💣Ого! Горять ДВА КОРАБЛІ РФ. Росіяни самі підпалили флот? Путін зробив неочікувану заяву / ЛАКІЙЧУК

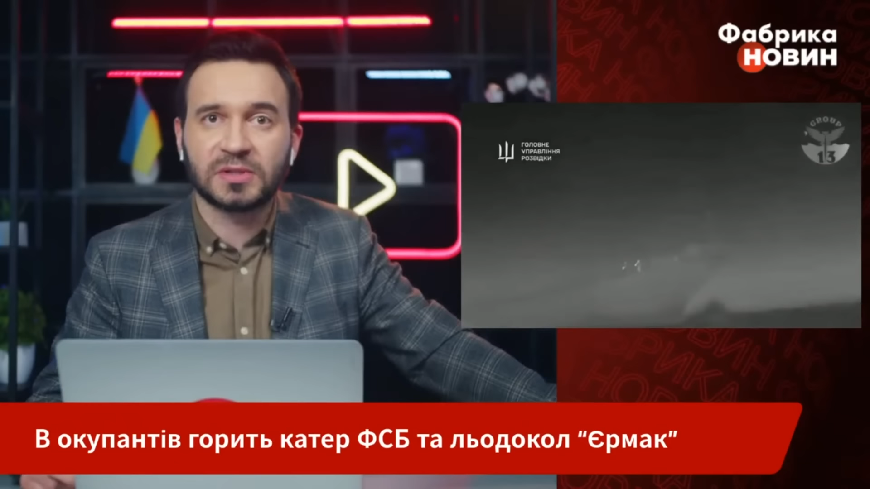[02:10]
За даними розвідки, вороже судно перебувало на рейді озера Донозлав в тимчасово окупованому Криму. Внаслідок низки прямих влучань у корпус російський корабель зазнав пошкоджень, несумісних із подальшим рухом.